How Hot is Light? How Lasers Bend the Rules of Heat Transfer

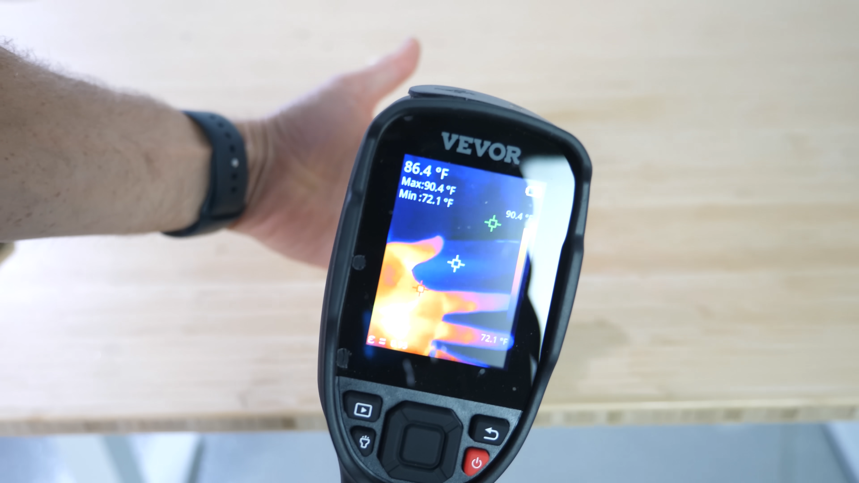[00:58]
On screen: spot 86.4°F, max 90.4°F, min 72.1°F
this thermal imaging camera can tell me the temperature of the objects I'm looking at based on the electromagnetic radiation coming off the object.
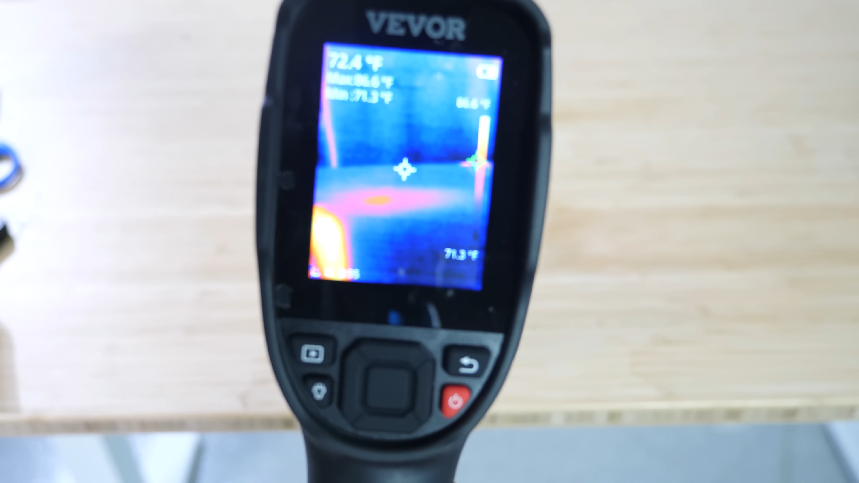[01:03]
On screen: spot 72.4°F, scale bottom 71.3°F
When I shine my laser at it, it doesn't tell me it's hot.
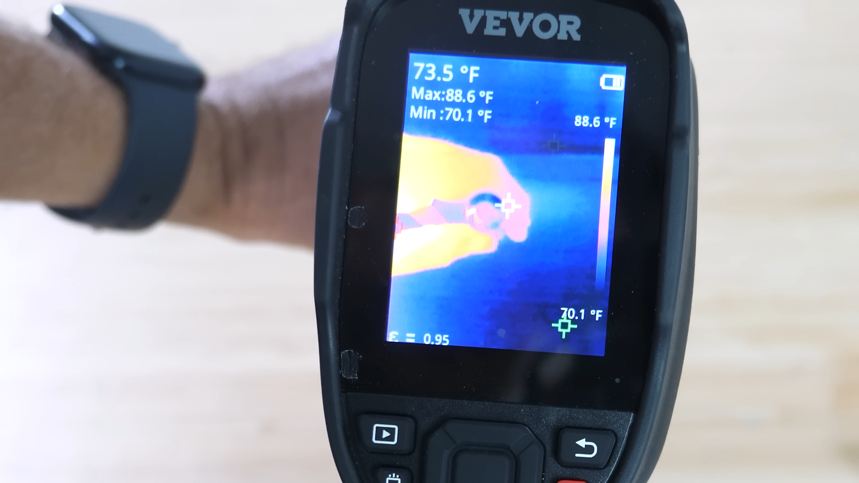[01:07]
On screen: spot 73.5°F, max 88.6°F, min 70.1°F, scale top 88.6°F
So it's off right now. The highest temperature we're at is 91 degrees Fahrenheit. That's my hand right there. Turn on the laser.
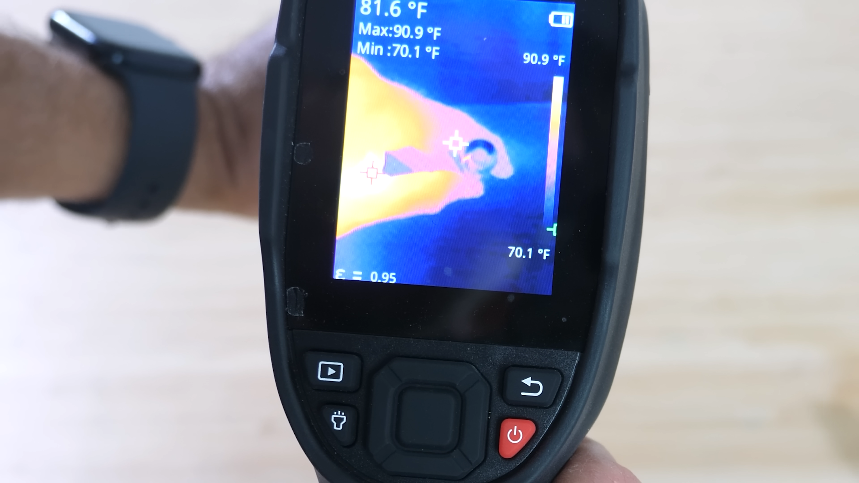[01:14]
On screen: spot 81.6°F, max 90.9°F, min 70.1°F, scale top 90.9°F, scale bottom 70.1°F
And literally no increase in the hottest point. Right up to the camera and I don't see any increase.
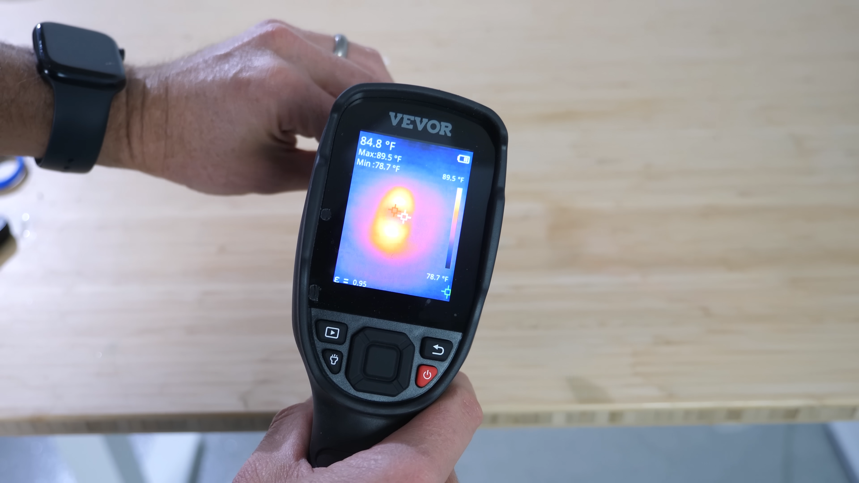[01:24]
On screen: spot 84.8°F, max 89.5°F, min 78.7°F, scale top 89.5°F, scale bottom 78.7°F
When I shine my laser at it, it doesn't tell me it's hot. It says it's just above room temperature.
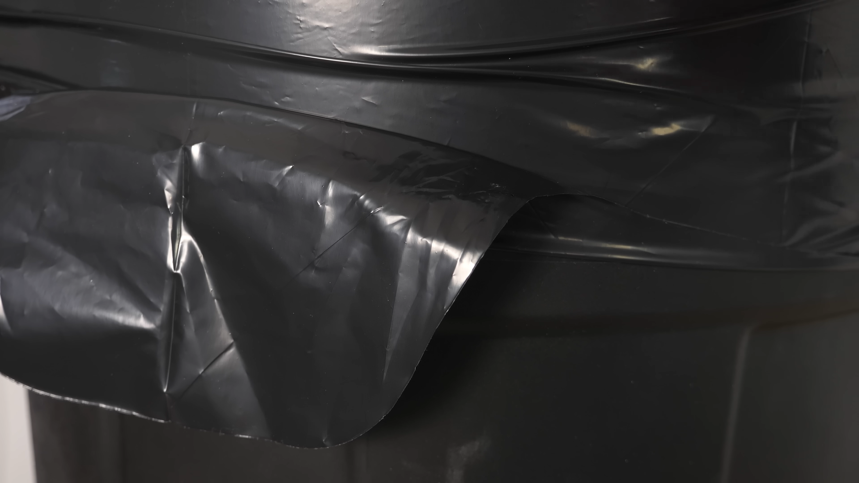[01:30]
But watch this. If I just shine my infrared laser at something that absorbs it, I can get it to start to smoke.
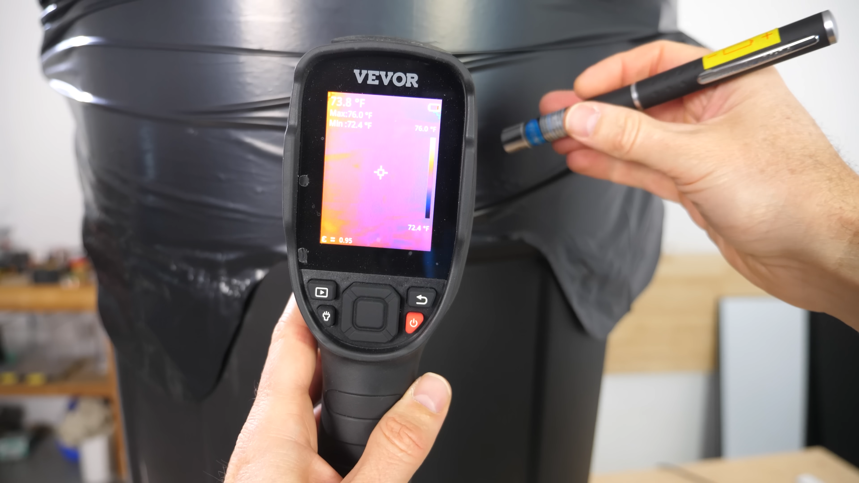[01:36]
And if we look at it through the thermal imaging camera, I can see the heat path of the laser heating things up.